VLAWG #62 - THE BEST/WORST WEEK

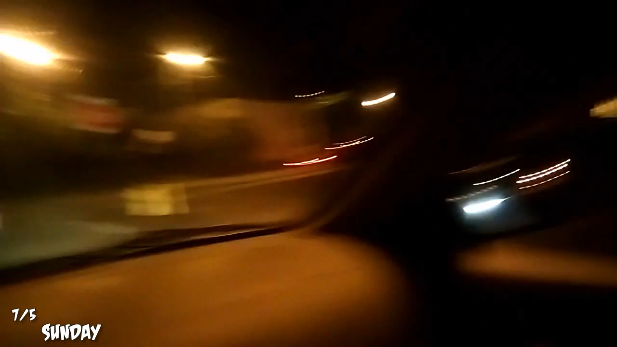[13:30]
Look at this guy's car look at the bottom of his car. It's a boat car. It's a boat car. That boy can go in the water Look at it. Look at that. Look at it Are you looking at me?
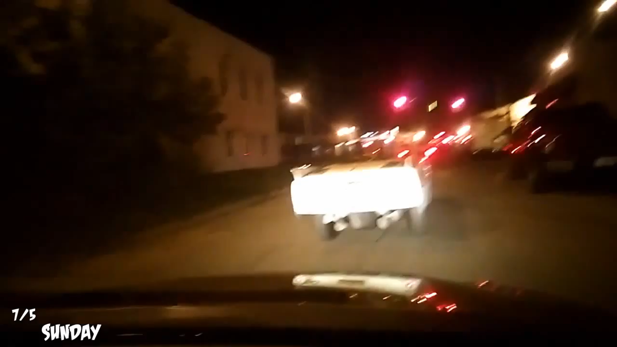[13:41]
I can't see I don't know I can't Okay, now I'm looking at you I can't see the camera